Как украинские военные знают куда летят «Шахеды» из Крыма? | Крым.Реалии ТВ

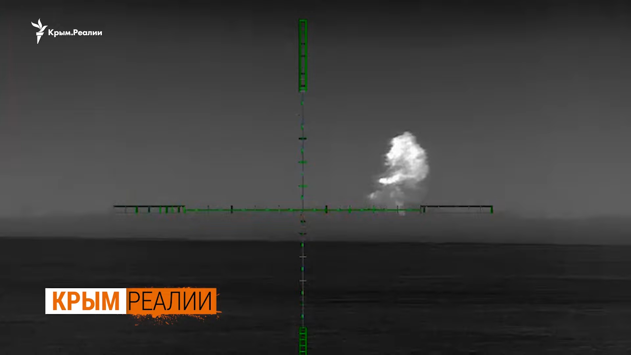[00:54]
Я її збив! Позиція професор – збили шахети! Зараз вони можуть собі дозволяти з беншота бороти або переходити на холості.
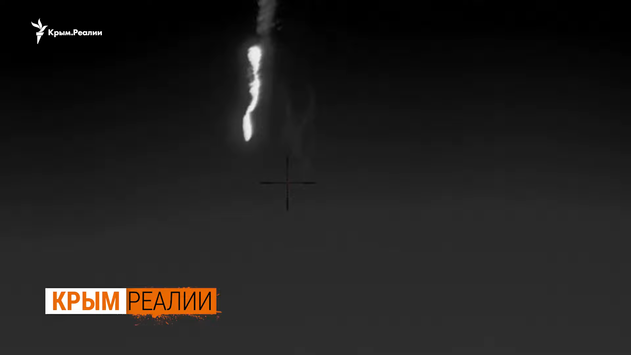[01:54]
Ворог розвивається. Він намагається проаналізувати, де їх збивають, і міняє маршрути, міняє висоти, міняє тактику.
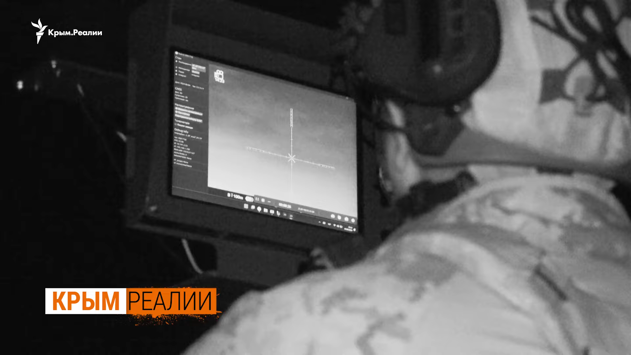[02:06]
Віраж забезпечує нам видачу повітряної обстановки.
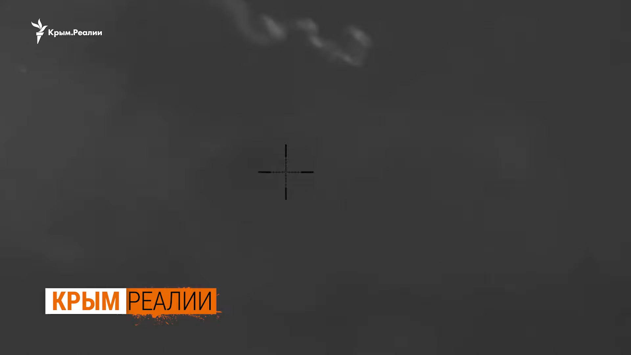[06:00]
Всіх знищено, блядь! Всіх знищено! Січ на Херсонщині давно он з побратимами приймав участие ще в освобожденні правобережжя.
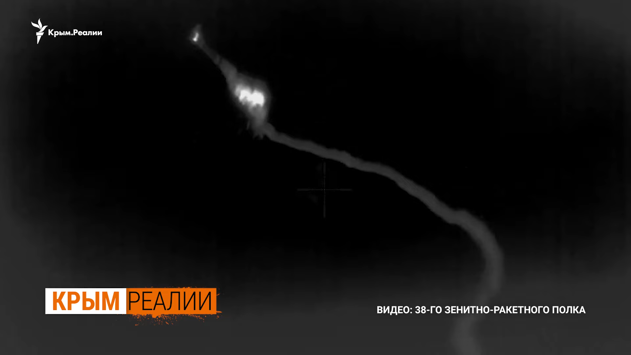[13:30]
Дів'яточка, роботи! Ціль знищена, позиція Пікасо.
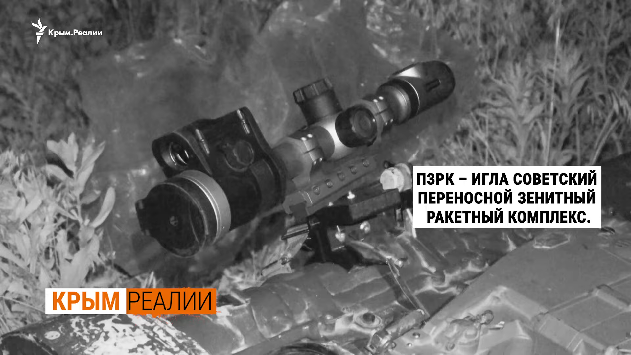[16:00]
І турецький пулемет «Канік». Ми працюємо із кулеметом. Ось у нас така система.
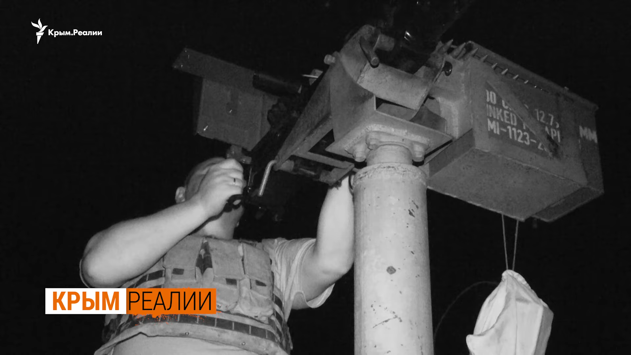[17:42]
Пулемет у бойців оснащен мощним тепловізором.
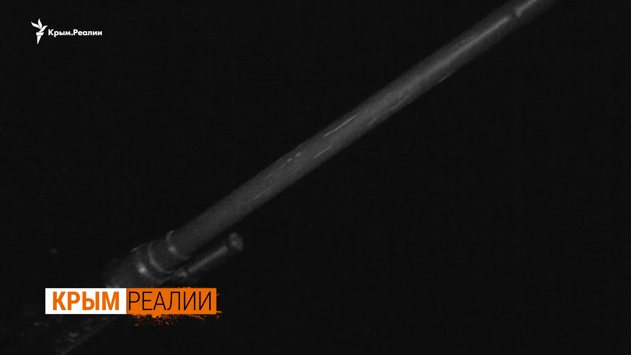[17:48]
В нього, почти за кілометр, можна увидеть даже зайця. Ось, бачите, ось, видно?
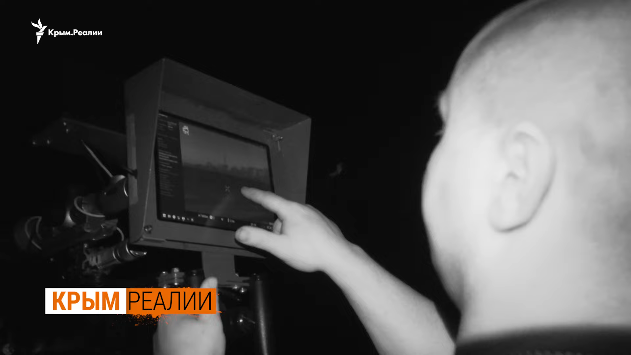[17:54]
Він пішов по саняшнику. Бачите?
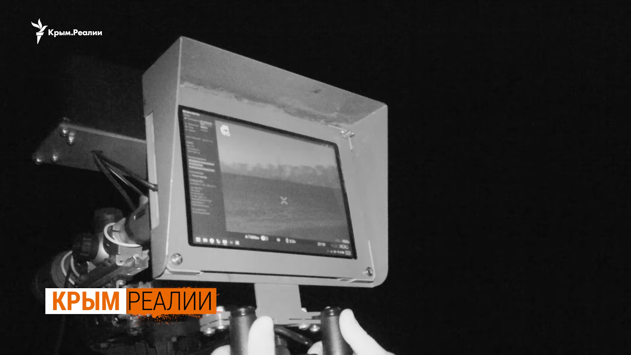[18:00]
Ось, пригає. Ось, я підведу ближче до білого хрестика. Ось, точечка червоненька, бачите? Моргає.
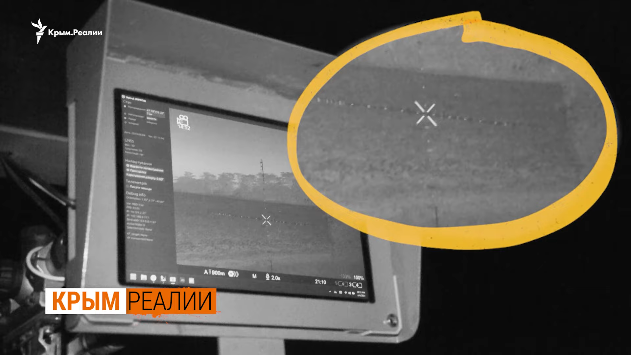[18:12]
Як кажуть бойці, підсвечувати прожектором чи лазерною указкою цель, уже теж не потрібно.
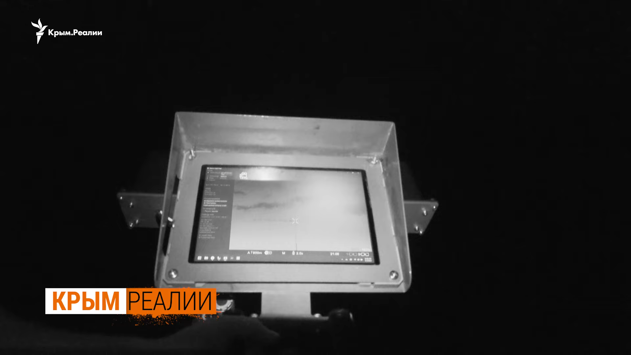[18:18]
Це проживий вік. Програмний комплекс «Скайлок» підказує наводчику всю необхідну інформацію.
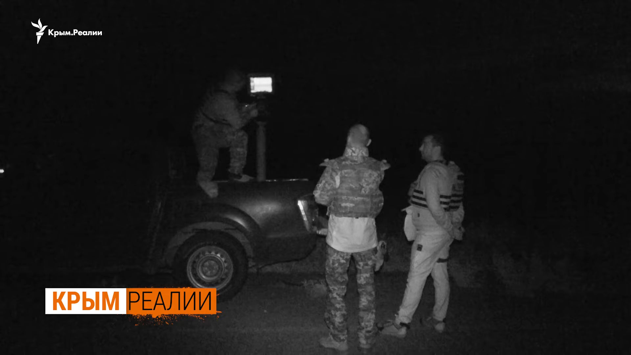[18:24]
Ось, зібмітована ціль відстань 6 кілометрів 200 метрів.
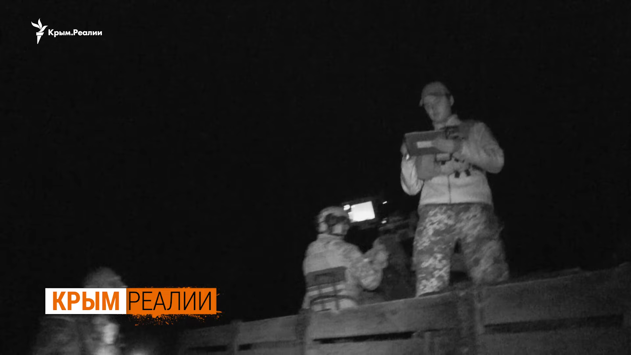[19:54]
Зараз дали команду по шахідам. У нашу сторону йде. Скоріше, вільне. О, чекаємо. На які дистанції зараз шахід летить?
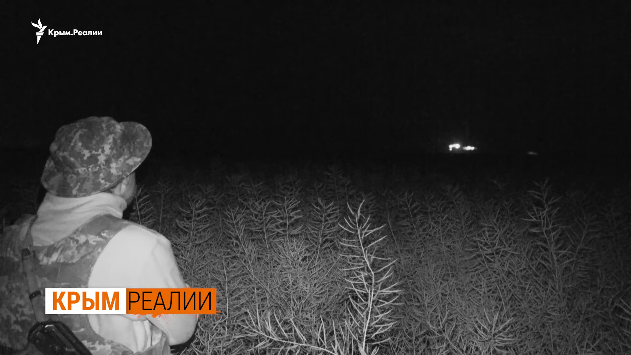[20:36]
Коломет зараз працює по шахіду, правильно? Саме так. А він що, низько йде, Денис? Позиція кобра. Шахід.